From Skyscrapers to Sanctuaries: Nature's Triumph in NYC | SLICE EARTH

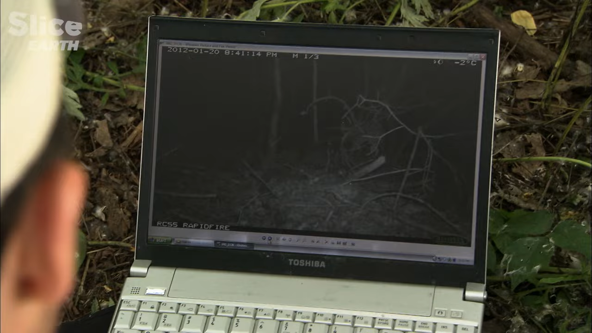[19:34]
There he is, Bronx coyote, the most southern coyote in the Bronx right here.
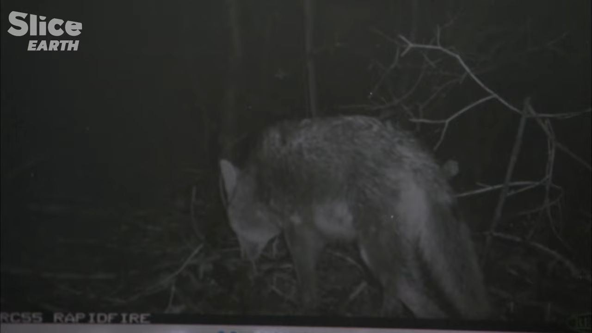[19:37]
This is pretty exciting, that's a great shot.